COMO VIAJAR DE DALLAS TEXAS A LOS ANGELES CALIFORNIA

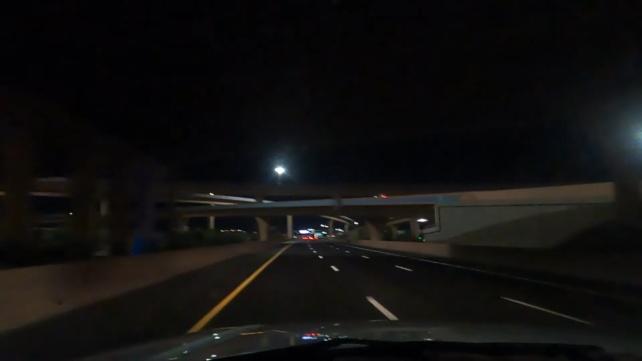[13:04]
Yo creo que es como el centro de Albuquerque. Tenemos puentes grandes y tenemos una ciudad grande. Es bastante hermosa la ciudad, pero lamentablemente no pudimos parar para ir a conocerla. Pero es bastante bonita, se ve. Estamos pasando de noche a las 10:33 horas de Dallas. Estamos pasando por aquí,
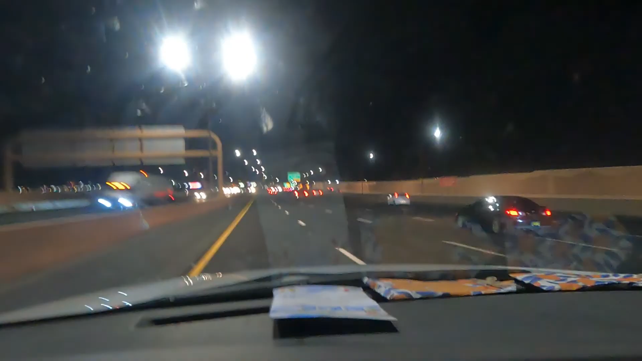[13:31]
e igualmente estamos compartiendo una vez más el viaje desde Dallas a Los Ángeles. Entonces continuamos mostrándoles, se nos agarró la noche, así es que mañana que paremos y descansemos, les vamos a mostrar hasta dónde avanzamos el primer día para que cada quien se dé una idea. Bueno, entonces aquí proseguimos y gracias, mi gente, estemos en contacto en este canal.
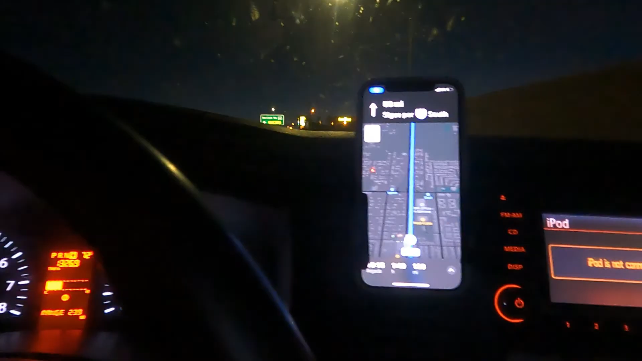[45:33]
Vamos a ir por 58 millas sobre el 15 y es posible que lo desviemos en el 210, ahorita les comentamos, vamos a viajar aquí por el Freeway 15 al sur por 58 millas. Bueno.
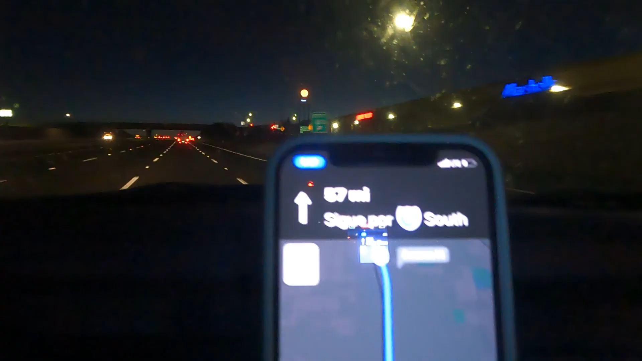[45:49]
Sí, está la ciudad un poco más cerca. Desde lo alto. Vamos por el freeway I-15.
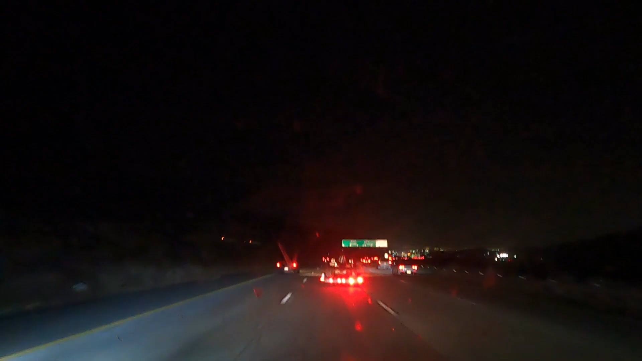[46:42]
Lo único que hace el 215 es irse como para San Bernardino, pero el 15 sigue hasta San Diego, mis amigos, ¿ok? Pero entonces nosotros vamos a tomar el 15 porque vamos a Los Ángeles y después vamos a agarrar 210. Bueno, allá esa ciudad que se mira es la ciudad de San Bernardino y Rancho Cucamonga. Seguimos, mis amigos.
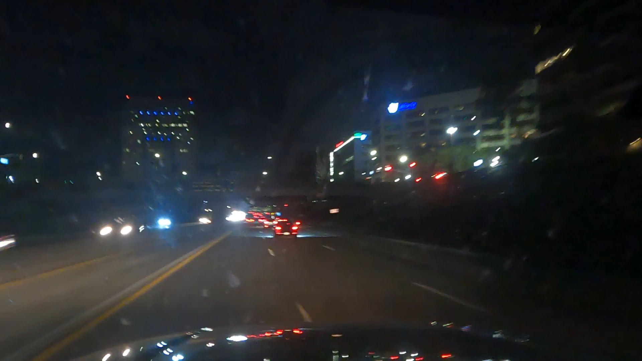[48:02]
nuestro highway, que es el número 5, que nos lleva hacia San Fernando, dice Sacramento, Los Ángeles. Entonces nosotros nos desviamos, dejamos Los Ángeles y nos desviamos a Sacramento. Entonces ahí está nuestro valle. Aquí en la descripción les voy a dejar un video que hice de estas ciudades, de Glendale y Burbank, y estoy pasando en esta área, así es que se lo voy a dejar aquí en la descripción.
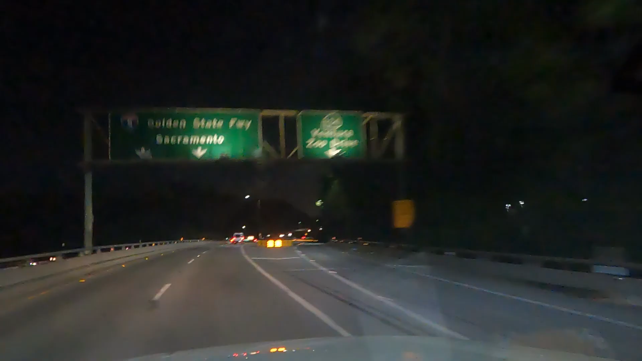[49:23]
Y lo vamos a ir por el 5. Ok, entonces aquí les vamos a mostrar dónde llegamos, nuestra casa, y acabamos el video.